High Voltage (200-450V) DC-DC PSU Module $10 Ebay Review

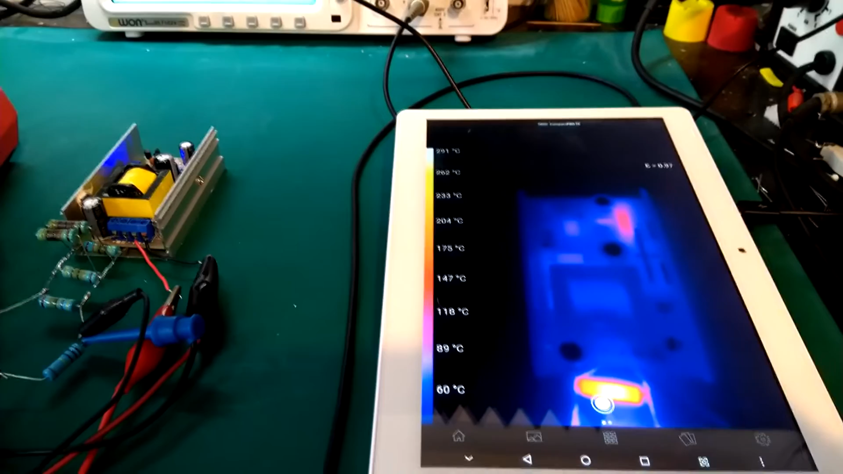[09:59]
On screen: scale bottom 60°C
with the thermal camera and it all looks fine there's one resistor that's heating up a little bit but it's like 100 degrees there's no problem only my load resistors are heating up way too much and they're gonna be fried